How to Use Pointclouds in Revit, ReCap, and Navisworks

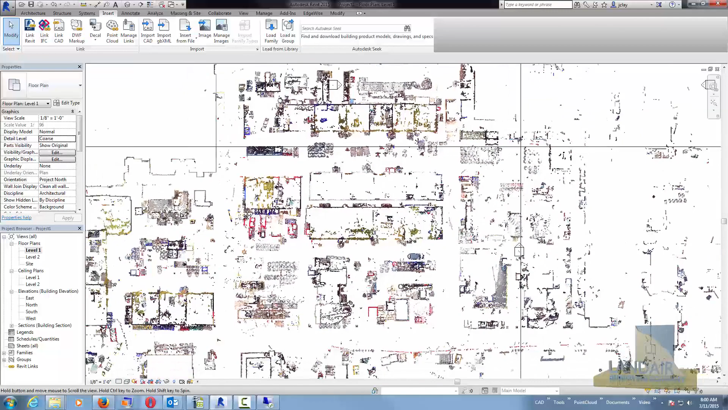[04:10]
One of the first things you need to try to do inside Revit so that you have a baseline for everything to work off of. We'll make a little cross section here that we're going to use in a little bit to demonstrate how to measure inside Revit.
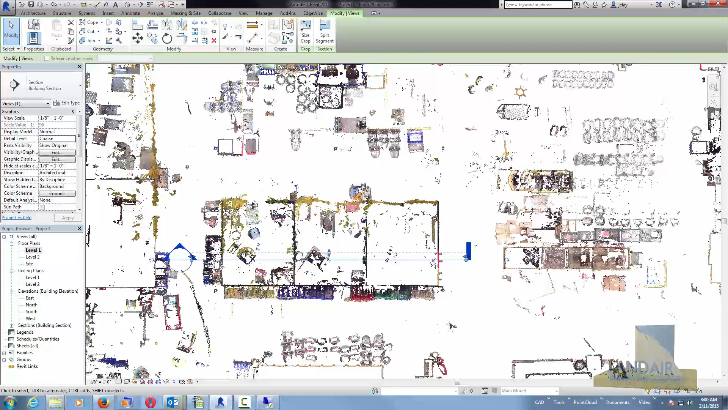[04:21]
And actually we could go ahead and measure here without column lines by just putting references in, reference planes in. But this second I'm going to show you. If you type in WT inside Revit, it'll bring up the two windows or any two windows or four windows, six windows.
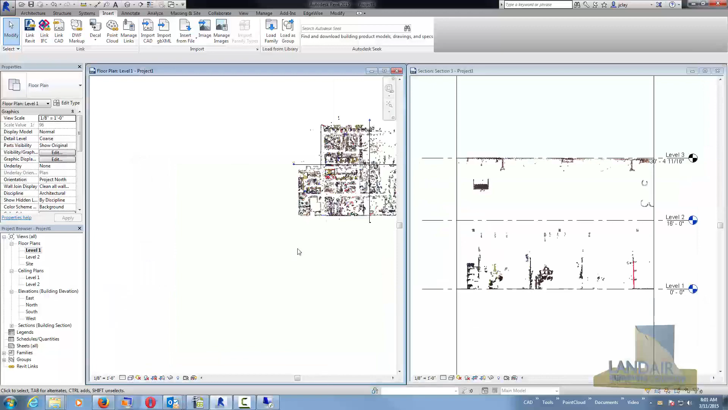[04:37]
It'll tile them for you just by typing WT. And here we're looking down on the plan view at the section on the right hand side showing the section.
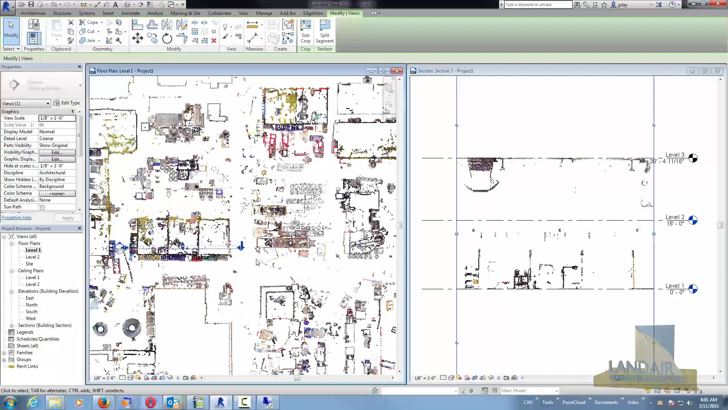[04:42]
So as we move it back and forth just using the arrow key, we kind of get into an area of interest that we can use in here in a little bit.
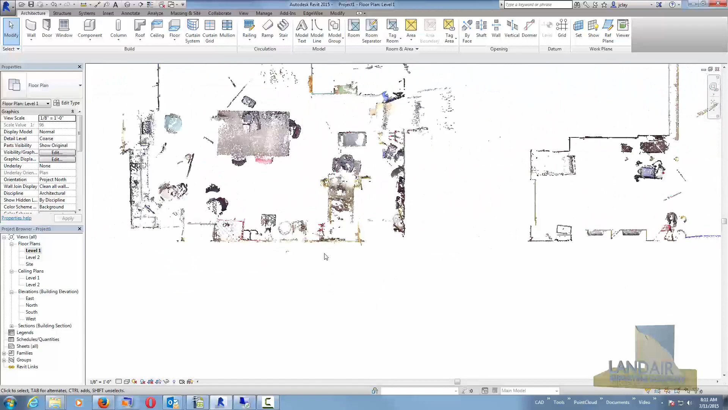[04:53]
So the next thing to do is let the get Revit, we'll put in some column lines,
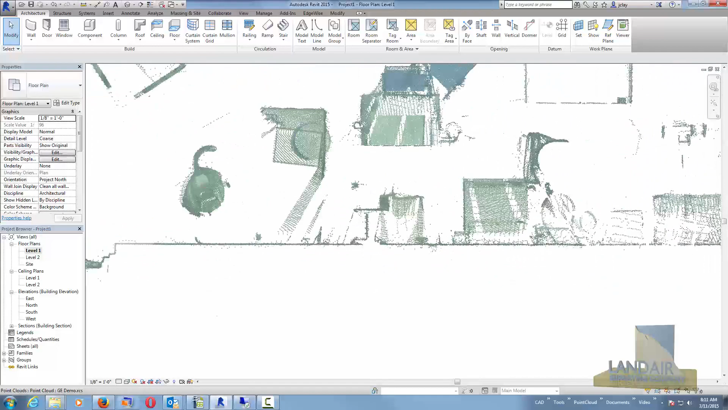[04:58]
get those set up and I'll show you that you can kind of see the columns on this level.
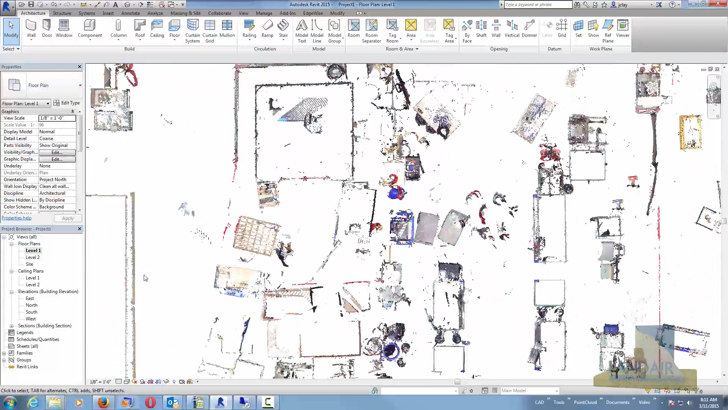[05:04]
But if we go to level two, the columns stand out a little better because they don't have so many boxes of things stacked around them at that height.
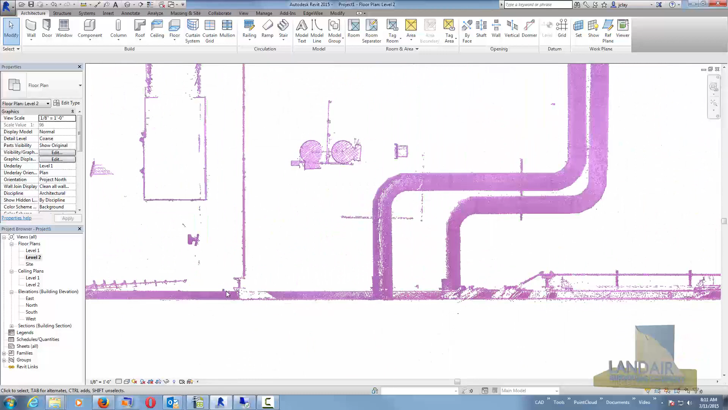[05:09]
So you can see the columns stand out and you can see both sides of the column there in the point cloud where we scan from both directions.
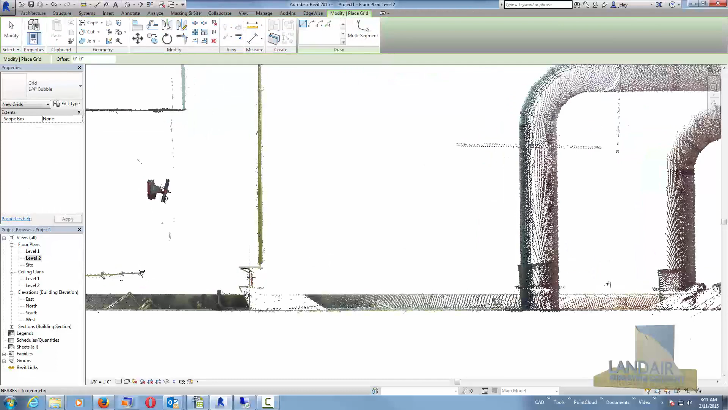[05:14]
And so we'll snap to the middle of that column and pull it down to establish our first grid line. And I need to change that number so that it starts with number one on our grids. And again, what we'll do is we can just copy this line up to the next set of columns that we can see in our view. And then we'll take it to the center of that column.
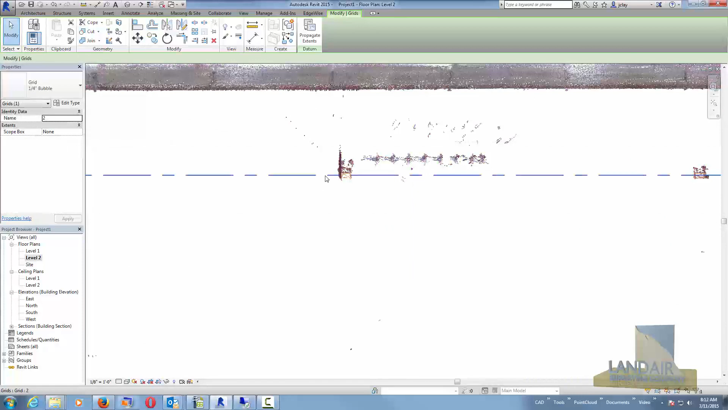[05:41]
Once we get it in the right place, we just move it up. There it is, center of the column. Column happens to be twisted another 90 degrees in this case, so center is easy to find. And here we can check the dimension and see exactly what that distance was.
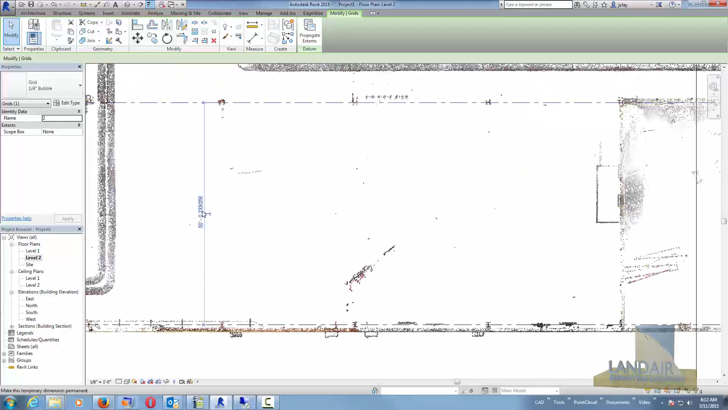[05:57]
And you can see it's just over 50 feet, almost an inch over 50 feet. So we can use that as a basis to set up the rest of our grids and then we'll check them against the existing point cloud as we build them.
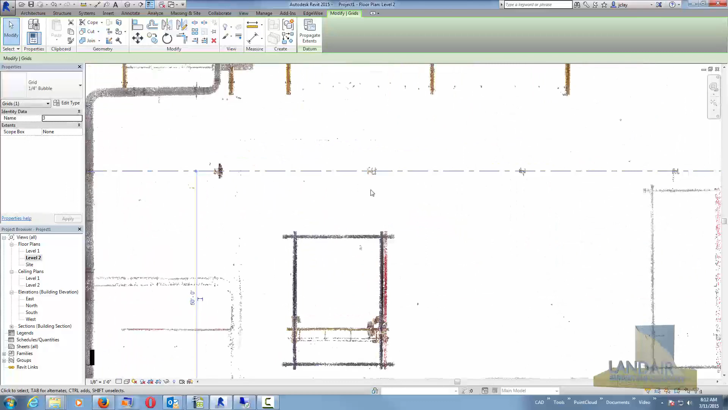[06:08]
So I can just type in 50 feet, copy down, go take a look, see if I need to realign that grid line.
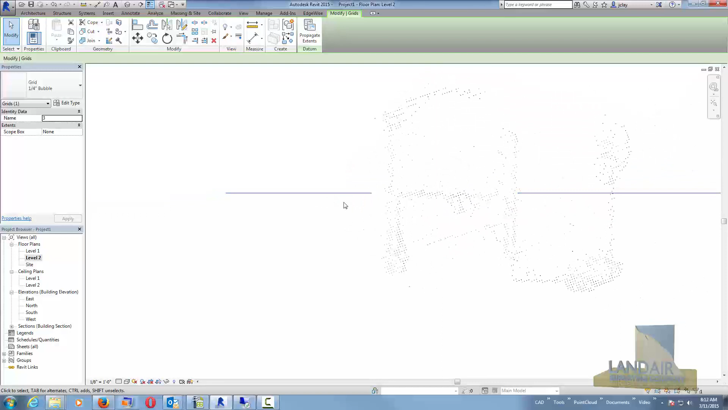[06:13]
Maybe just to here, maybe not. But then I can just use those bases though every time, just 50, 50, 50 down each time.
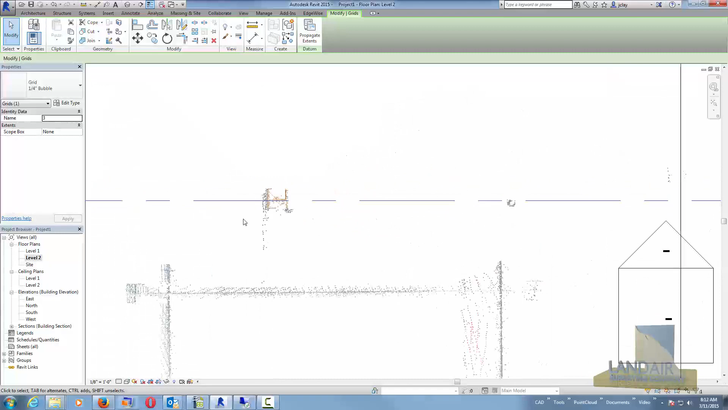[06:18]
Here I can go up and down the column
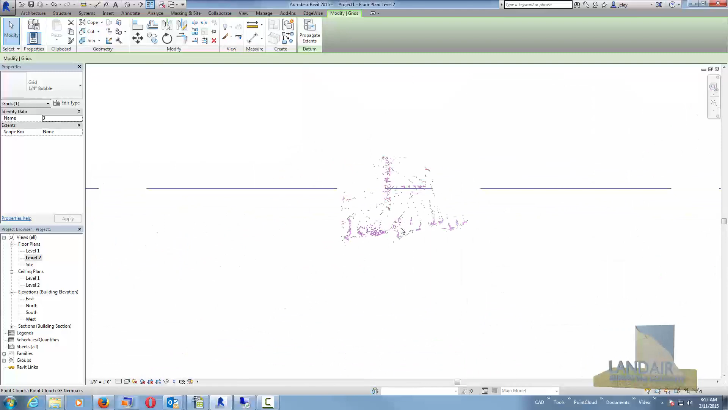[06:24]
line just to see how much the columns vary and take a best main fit of the variations in each one of the column positions.
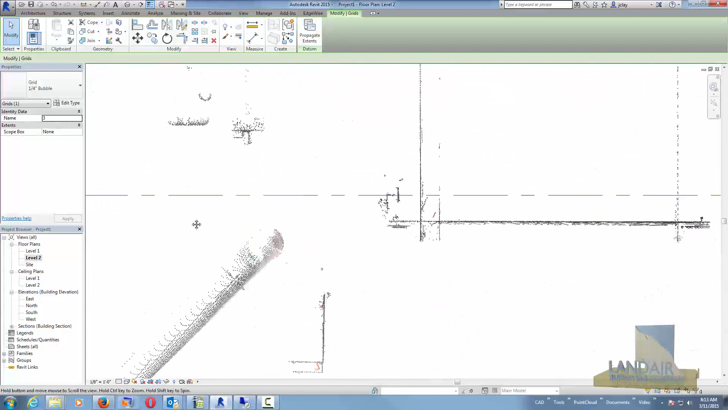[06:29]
And actually may have to do with the columns leaning as they go up.
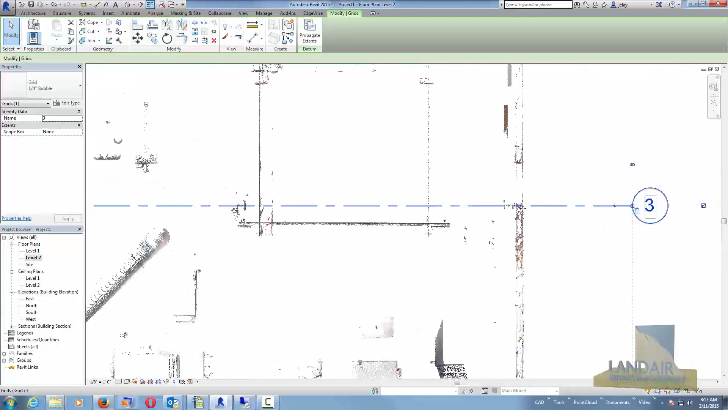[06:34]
That's why you get more variation here. You could cross check that against the first floor.
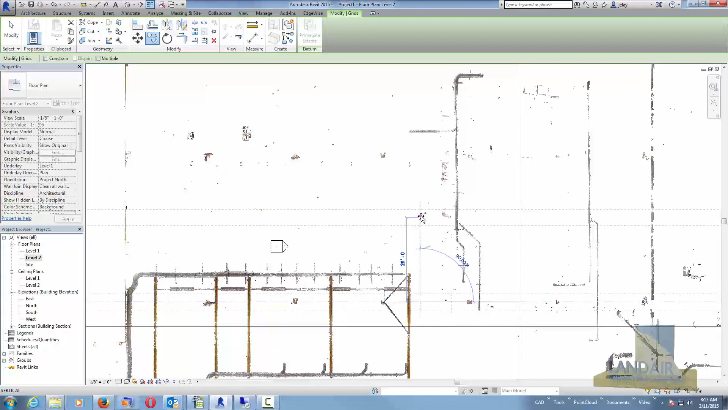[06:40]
But again, just copy them down, 50, 50, 50, best fit. And those get done. Then we can do the other columns in the other direction, other grids in other direction.
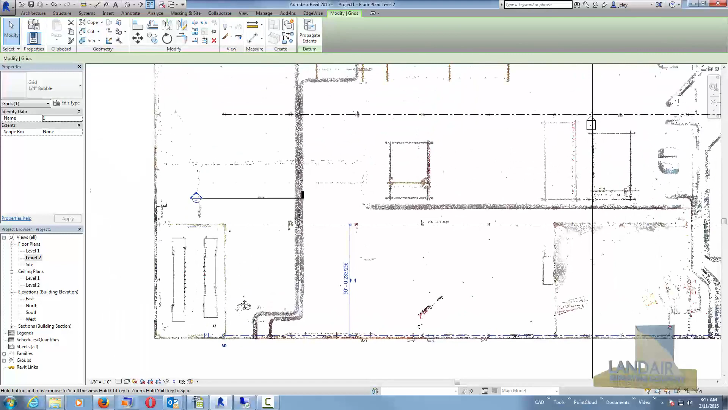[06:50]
Find the first, well I guess I need to pull these out real quick to get the, so we can see that all the grids are extended past the end of the project. And now we can go down and start the grids in the other direction.
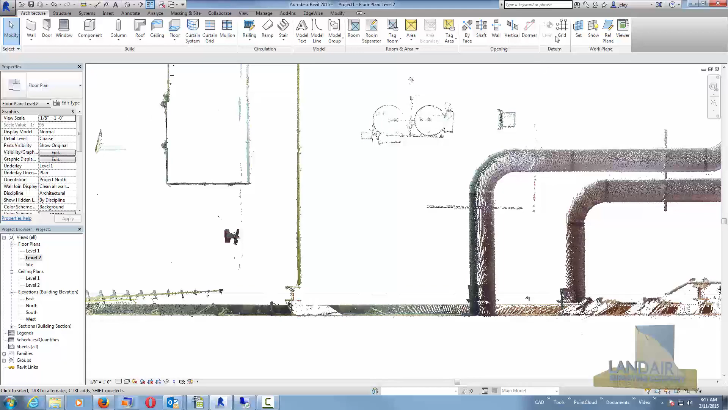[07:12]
And again, find a column that you can see real well, your basis column that you want to start from.
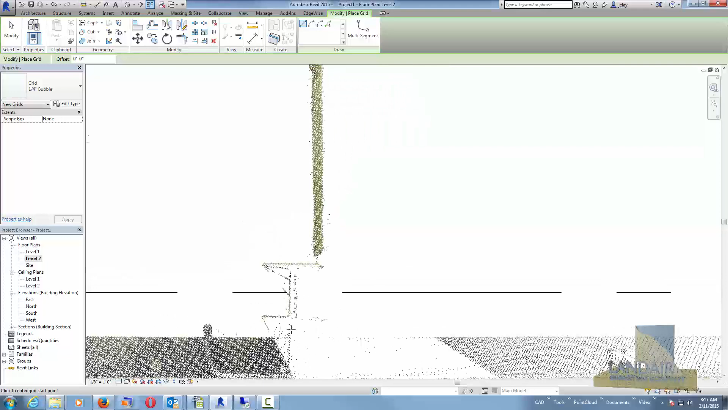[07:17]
And you can see that blue line popped up because Revit was actually looking at the extension of that point cloud.